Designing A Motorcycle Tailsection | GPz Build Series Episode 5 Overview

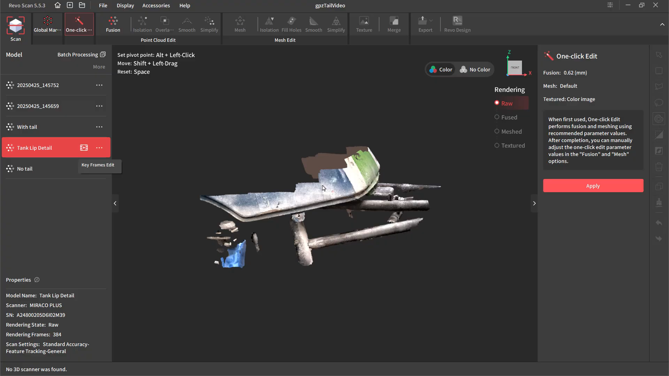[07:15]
multiple scans, and then align or merge the tank subframe scan,
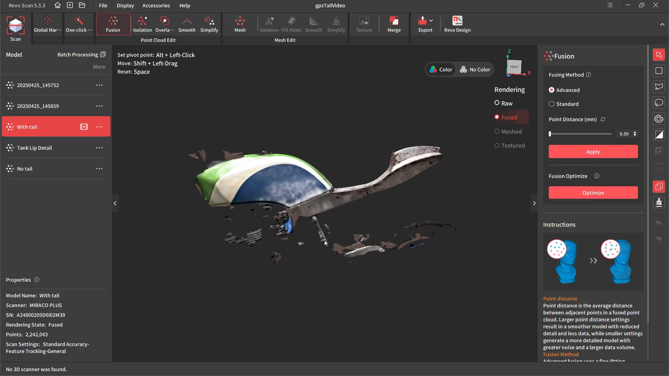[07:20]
and then take that and add in the tail section scan.
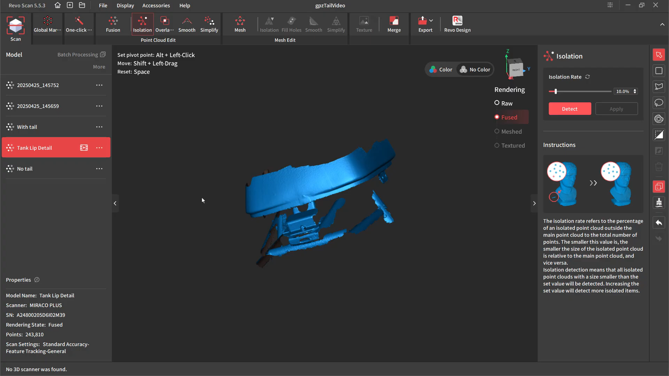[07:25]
So that way everything is aligned.
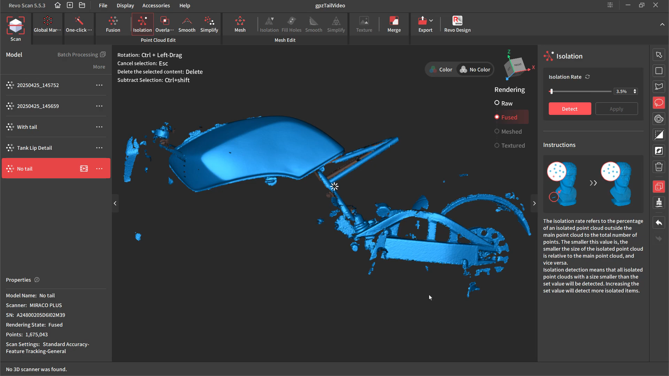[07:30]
We have a version of the scans, which get turned into a mesh with the tank without the tail section, and then one with the tank and the tail section.
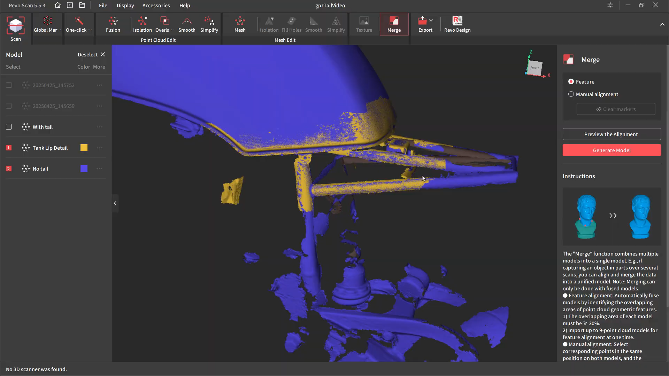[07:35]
So this allows us to toggle on and off the tail section.
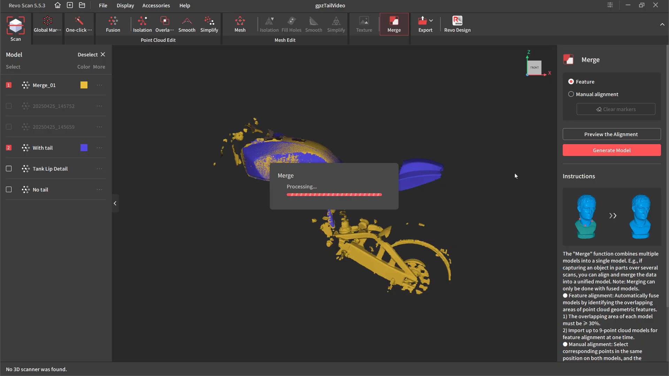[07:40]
And then when we go to align it, when we export this stuff, they'll all be aligned the same.
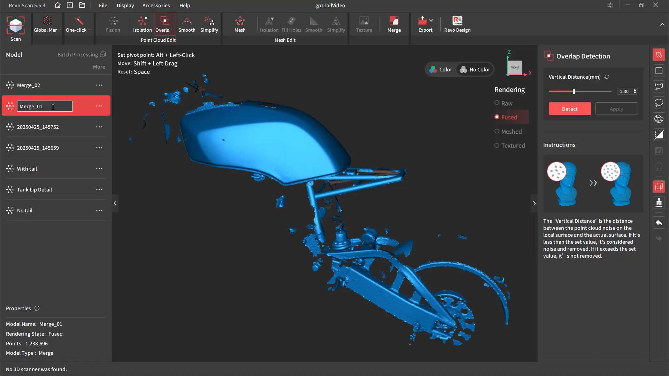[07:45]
So when we use quick surface, for example, to align our scans, we'll just make sure that both scans or both meshes move with it. Once we have that and make sure that it's aligned,
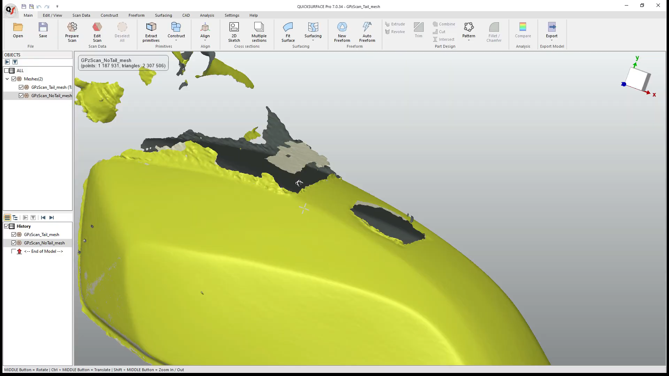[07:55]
the very least left and right, we want centered on the bike, then we can go in and start designing.
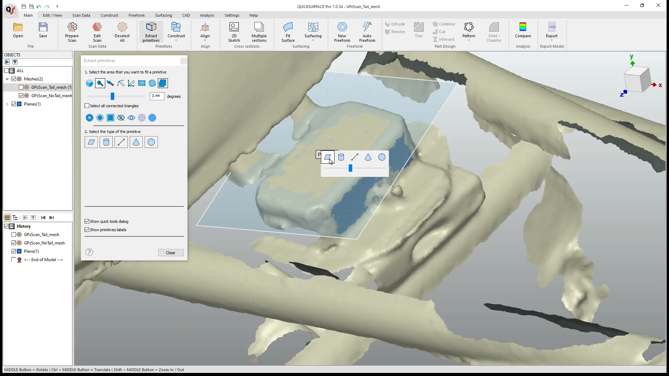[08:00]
Now, obviously, I'm using freeform modeling here, you could use surfaces if you wanted to. I think that freeform modeling is a much better tool set for something like this.
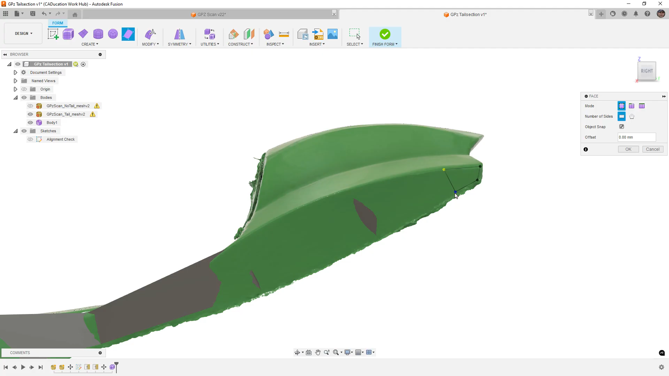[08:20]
What we're going to find is that this process, the video is going to take probably a couple of hours, simply because there are a lot of techniques that we need to understand.
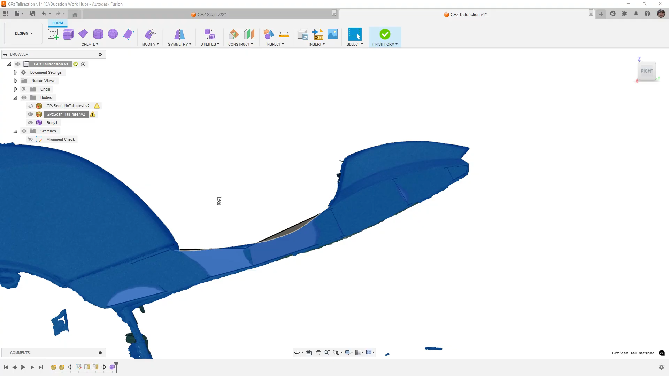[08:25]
We build it out with very low face count.
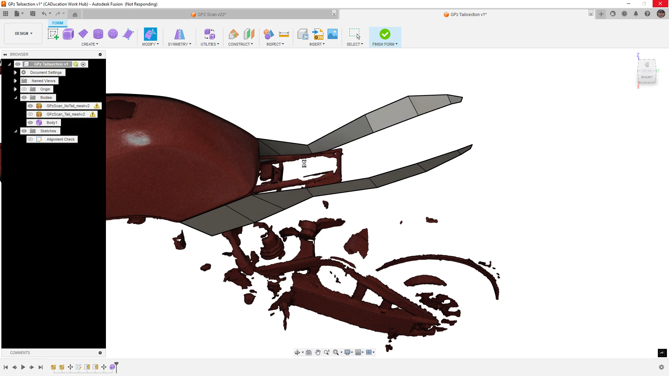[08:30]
First, we get the box shape to look right.
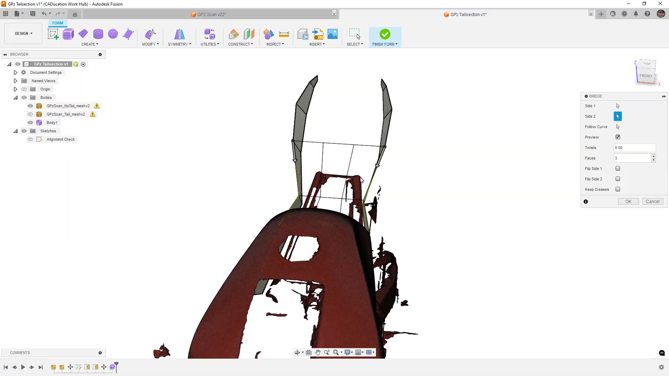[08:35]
And then we start adding the detail where we need it, we control the edges, we work on the flow of those edges, if they're disappearing, or if they're moving.